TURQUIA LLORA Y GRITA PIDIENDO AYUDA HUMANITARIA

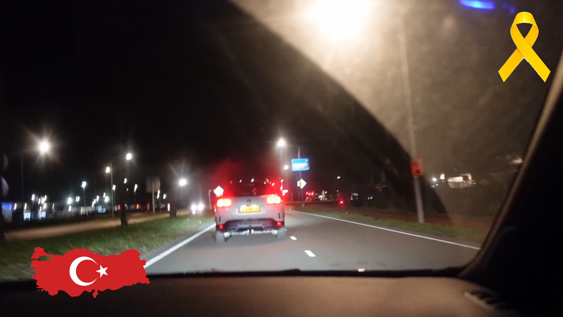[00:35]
Gracias a Dios no hay mucho tráfico porque a esta hora el tráfico está quieto.